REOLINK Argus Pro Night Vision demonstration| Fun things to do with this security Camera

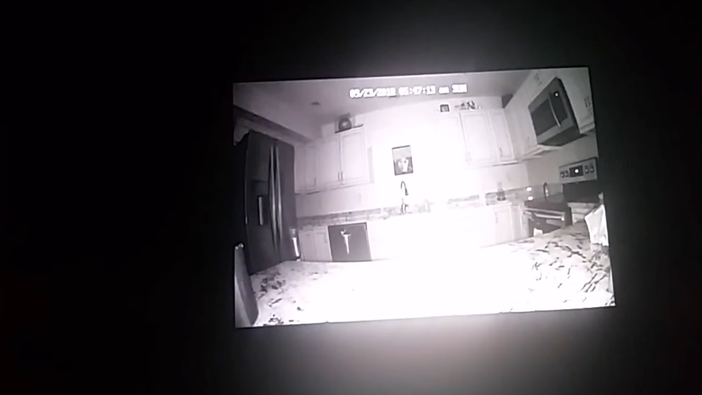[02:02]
All right, so I don't know how well this will turn out using a camera to record a camera, so the footage after this will be more beneficial, but you can just barely make out the camera right there.
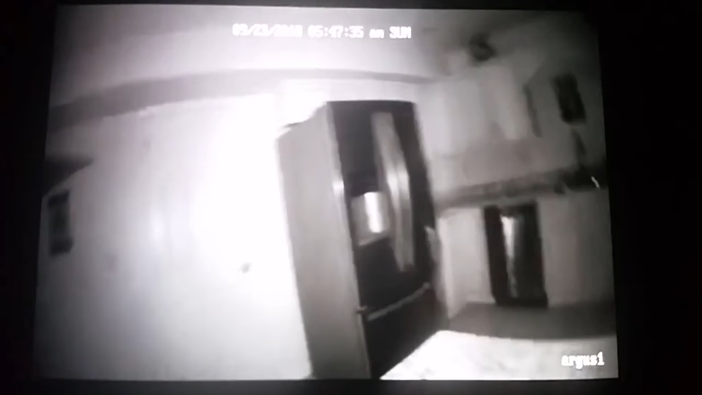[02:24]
And as we move this around, eventually, you will see me.
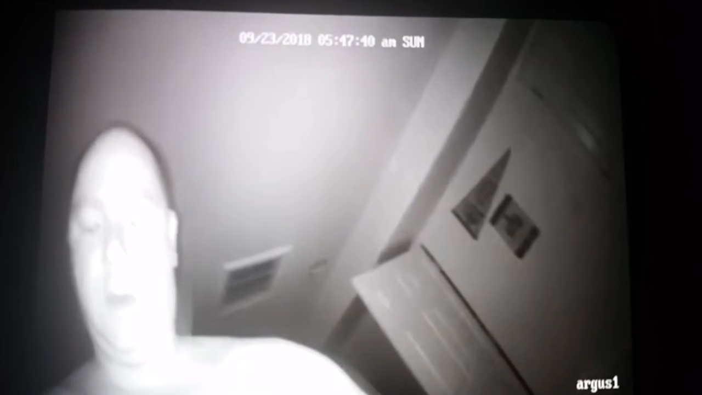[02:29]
There I am. And then I'll turn it around.
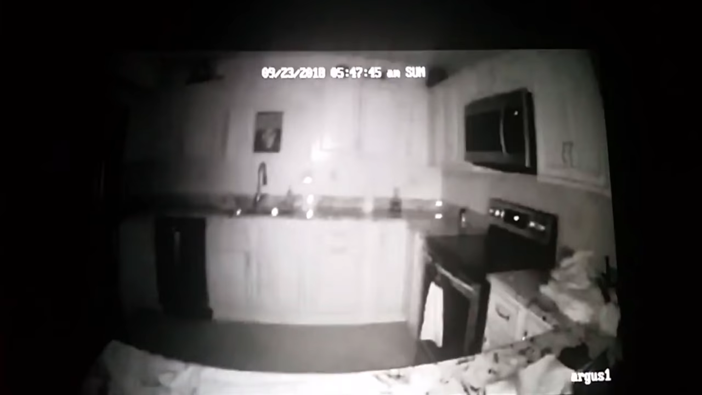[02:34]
But you have the ability to walk with this. And I'm not sure what the specs say. I would estimate anywhere from 30 to 50 feet out you can see with this. So if you made your own little device and mounted this to the headgear with the longevity of the battery that is in here, you could basically almost walk in the dark for I'm thinking at least 12 hours, no problem.
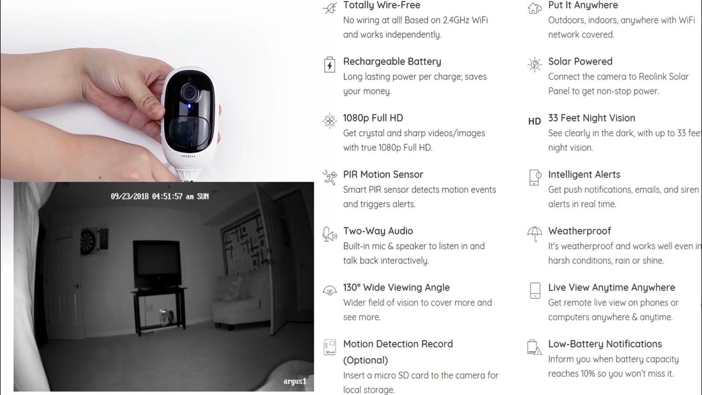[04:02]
Thanks. So I'm actually going to use this for night vision. That is one of the amazing things of this camera. You can see we are actually using this. Let me go ahead and put this into the virtual reality headset. And now I'm going to pick up the camera.